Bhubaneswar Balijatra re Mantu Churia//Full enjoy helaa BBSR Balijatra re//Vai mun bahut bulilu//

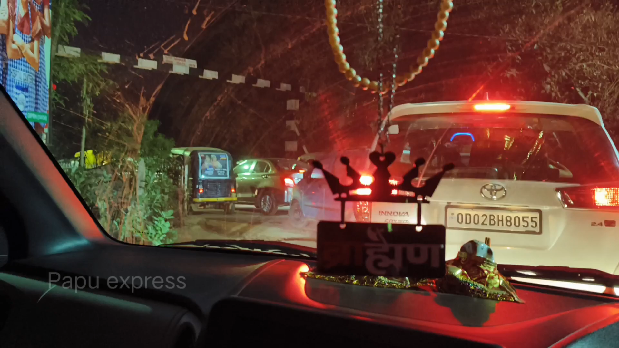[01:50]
আর বর্তমান দেখিপার তো এটি পটিয়া স্টেশন রোড এটি লেভেল ক্রসিং পড়ি যাইছি আর এটি বর্তমান দ্বিতীয় ট্রেন পাস গেল অধ ঘন্টা এইটু পড়াইব আর আমি সব কিছু কথা বর্তমান এই ট্রেন লাইন নিমিত্তই